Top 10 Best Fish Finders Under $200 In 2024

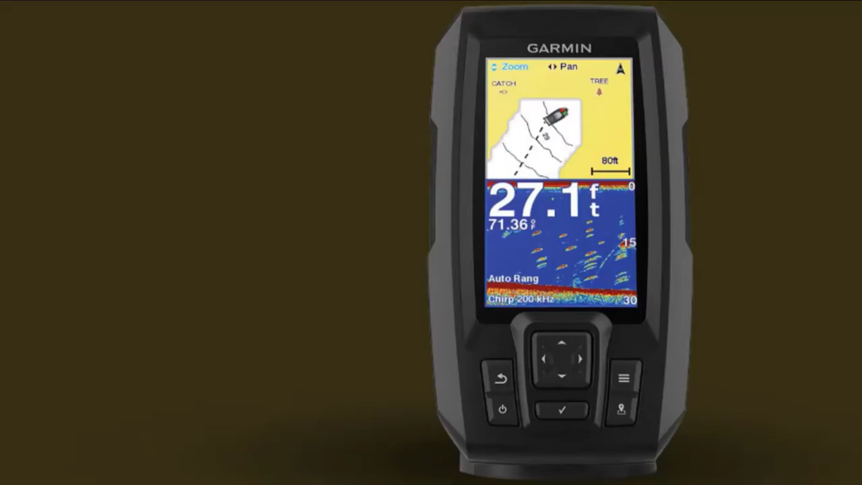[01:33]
On screen: depth 27.1 ft, water 71.36°F
You will also be able to create your own maps with the integrated QuickDrop Contours mapping software. It also determines and displays your boat speed.
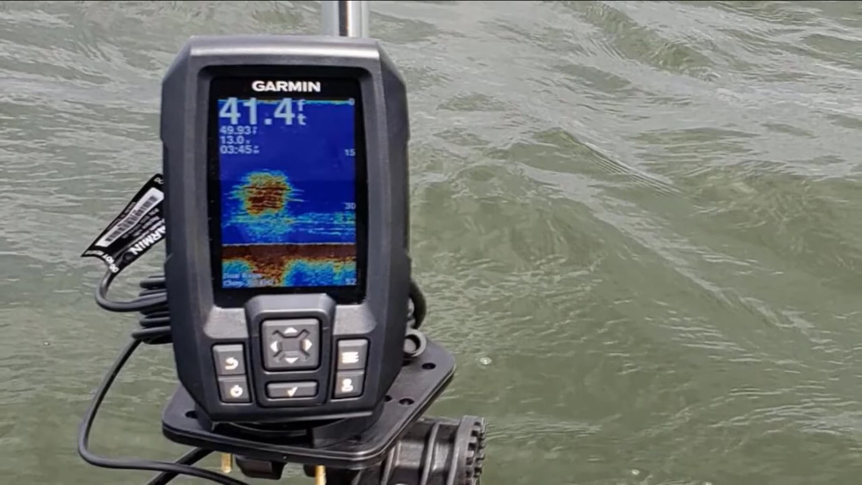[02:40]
On screen: depth 41.4 ft
You can create waypoint routes for navigation on unfamiliar waters and mark your favorite fishing spots and easily navigate back to them.
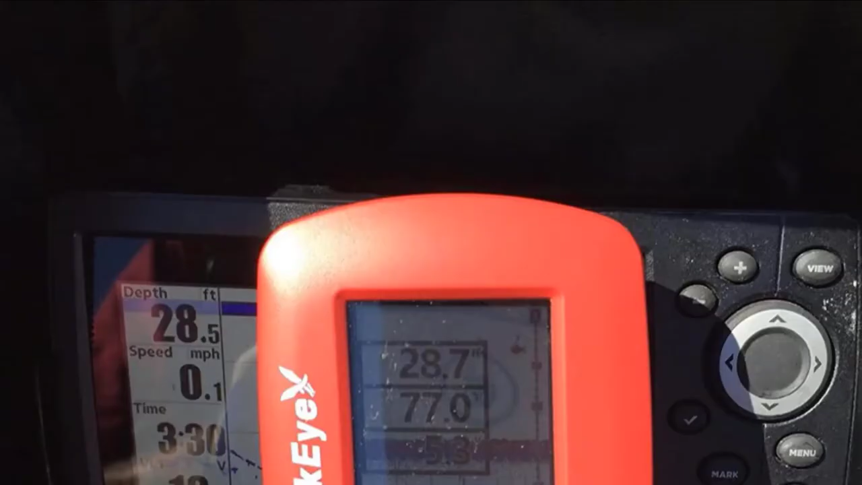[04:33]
On screen: speed 0.1 mph
It can also be mounted on small boats, kayaks and ooze, and float tubes.
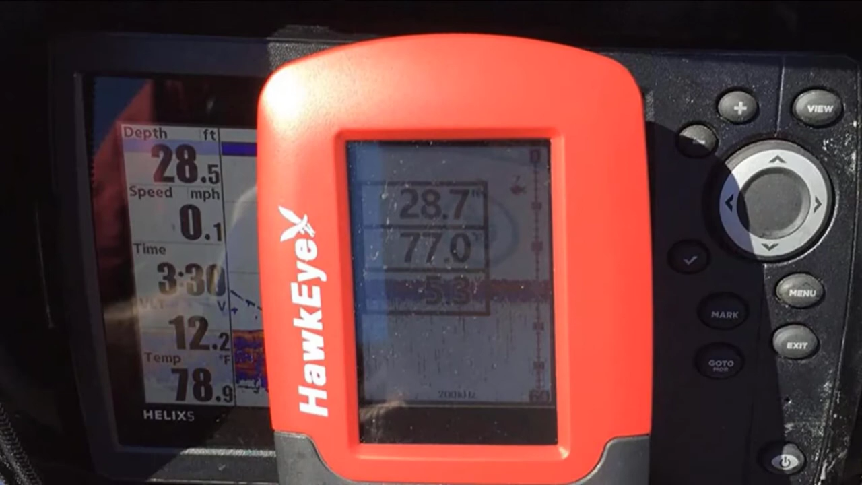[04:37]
It features Fish Trax intelligent sonar that emits a dual-beam sonar,
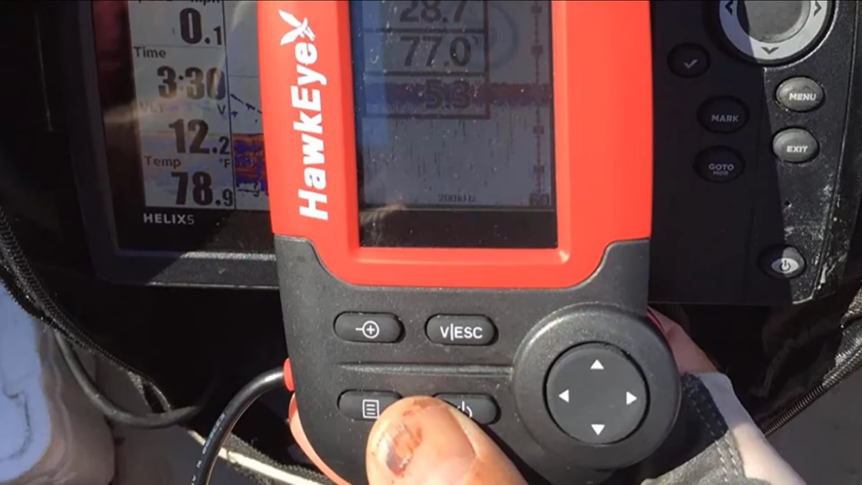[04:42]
making it suitable for fishing in both shallow and deep water.
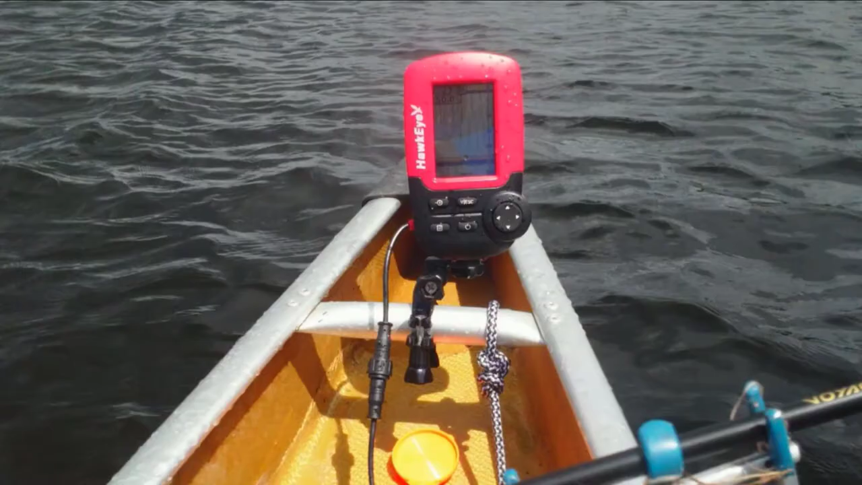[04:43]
In fish finder mode, it shows the fish their size and depth and the bottom landscape. In data mode, it displays the depth and water temperature.
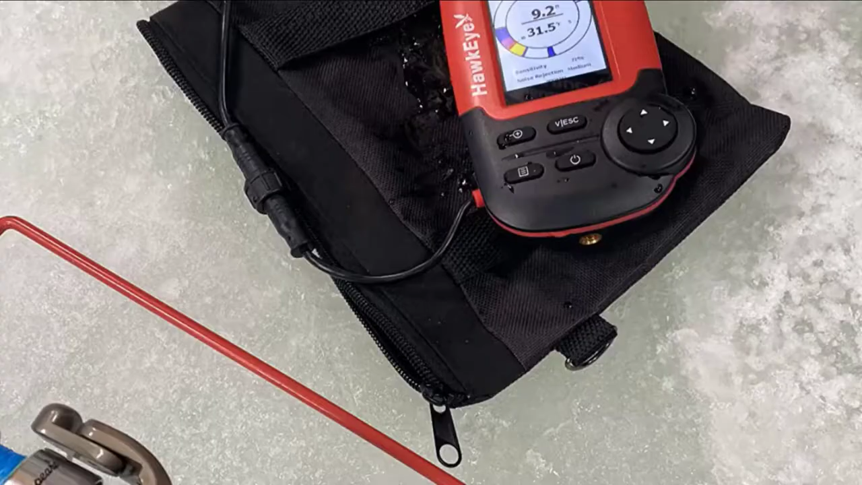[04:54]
The menu system and scroll are simple to navigate,
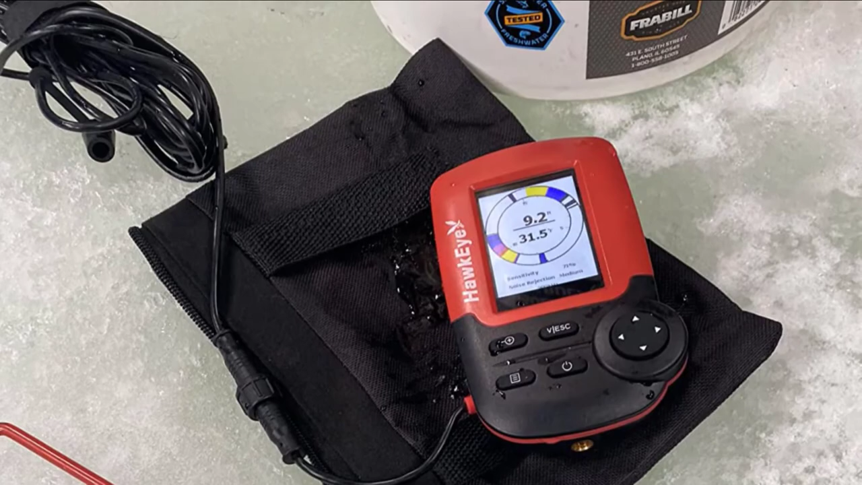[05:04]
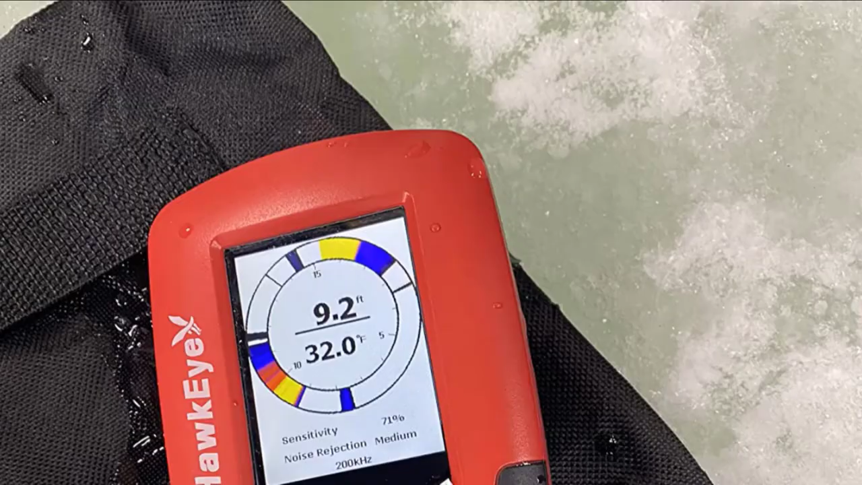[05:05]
On screen: depth 9.2 ft, water 32.0°F
It utilizes four AA batteries, which are easy to swap out when they run out of juice while on the water.
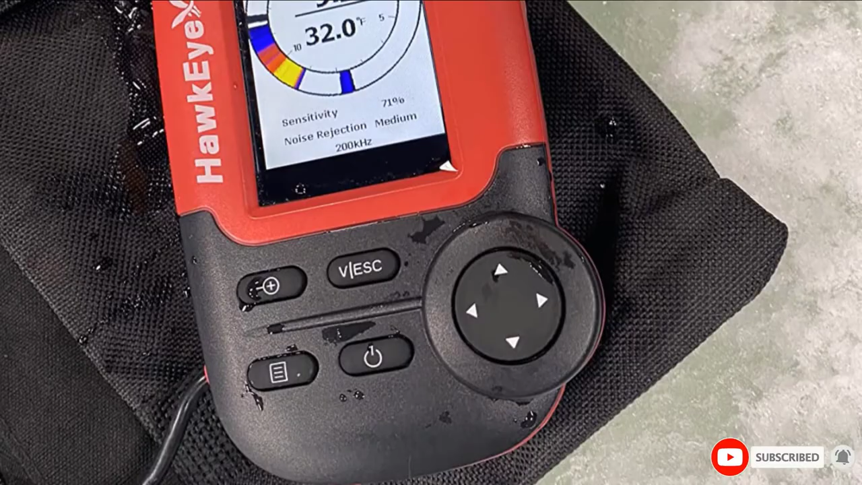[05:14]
The number five position is held by Lawrence HOO K24 X Fish Finder.
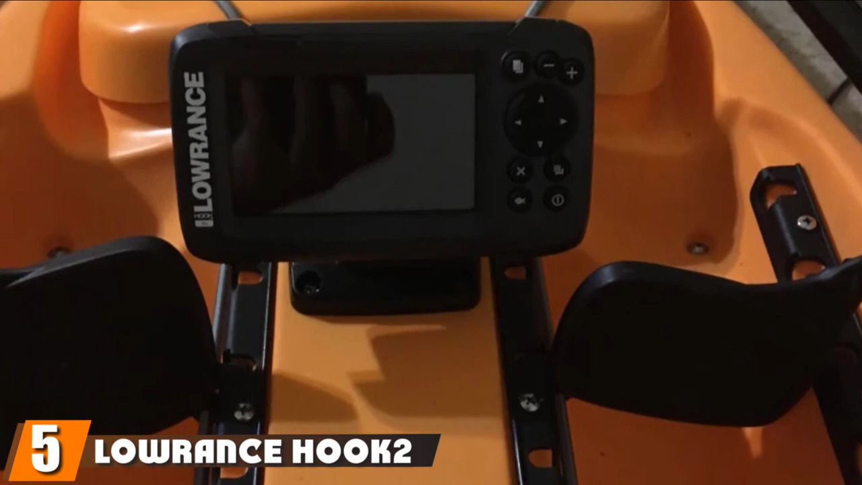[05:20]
Looking for an easy-to-use first sonar device?
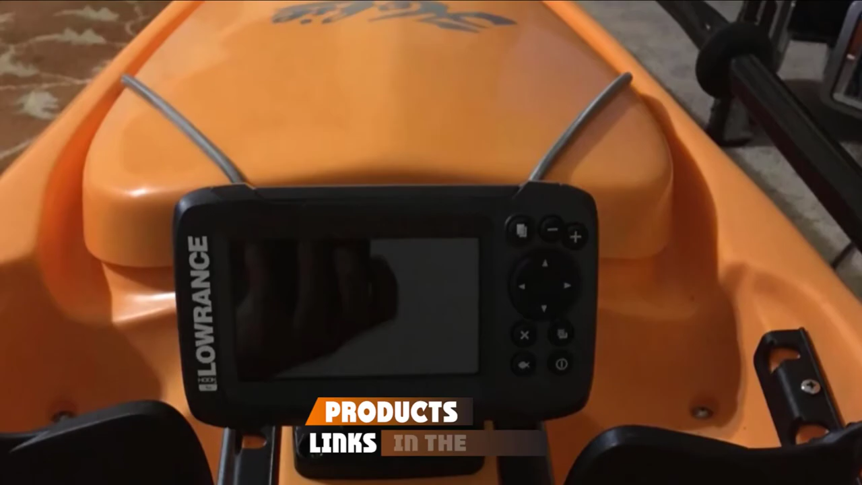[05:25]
The HOO K24 X is the easiest-to-use fish finder, even for a first-time user.
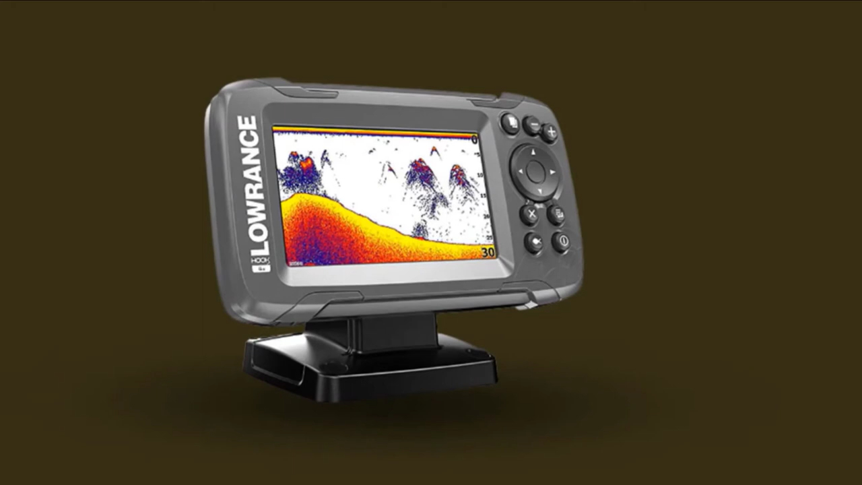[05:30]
With auto-tuning sonar settings, you don't have to wonder what settings to use or adjustments to make. Just plug it in and it will automatically adjust to the current fishing situation.
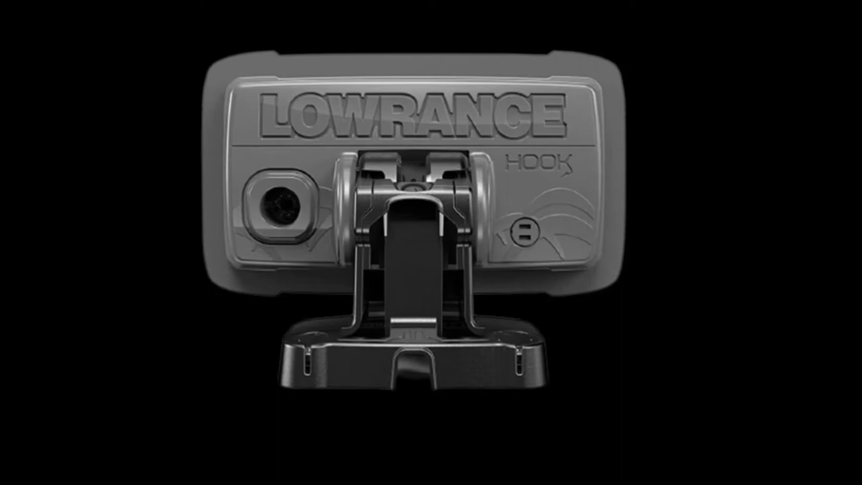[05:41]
The phone-like menu is intuitive and one-touch access to key features make operation quick. It is perfect for mounting on small vessels with limited console space.
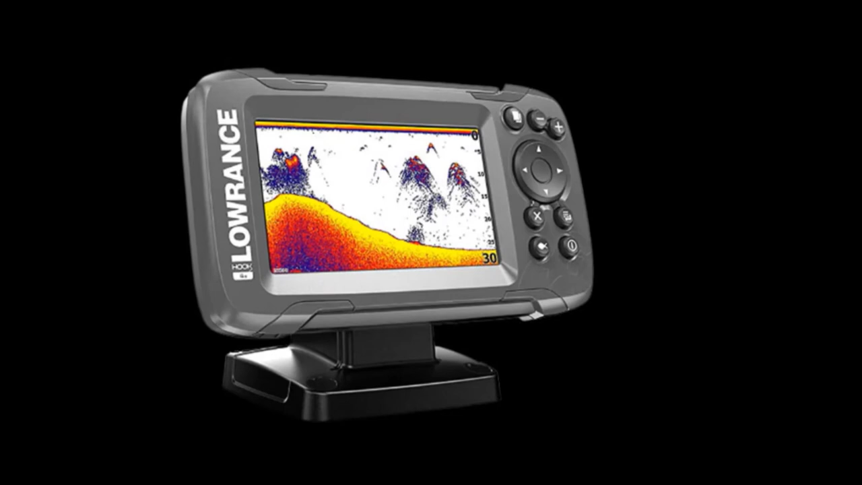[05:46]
It comes with a bullet skimmer transducer that can be mounted on the transom, inside the hull, on the trolling motor, through a scupper hull.
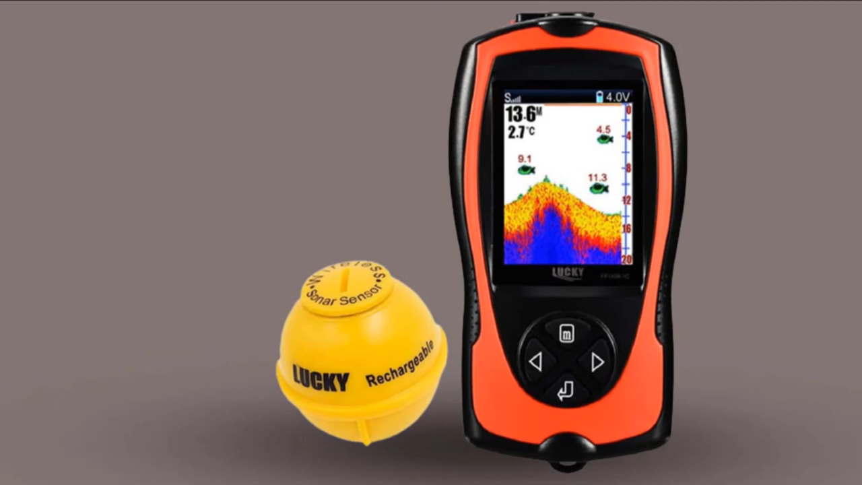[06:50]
On screen: water 2.7°C
You can also attach the wire transducer to the hull of a kayak or boat or use the float and cast the transducer into the water.
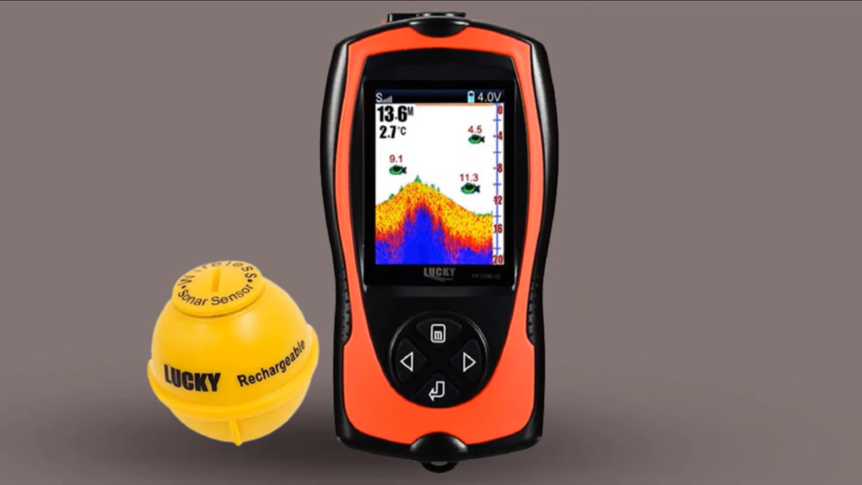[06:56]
On screen: water 2.7°C
It emits a high-frequency signal with a 45-degrees beam angle, so it captures a lot of details.
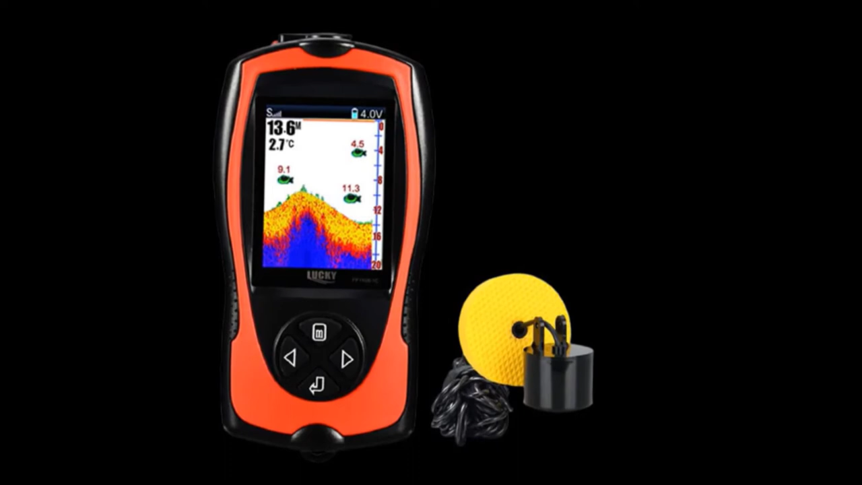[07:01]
On screen: depth 13.6 m, water 2.7°C
At a glance, you can see the fish, their size of the middle, or small icons in depth, underwater contour, water depth, and water temperature on the TFT color screen. The fish alarm beeps when it detects fish. It is a top-rated affordable fish finder for its ease of use and sensor accuracy.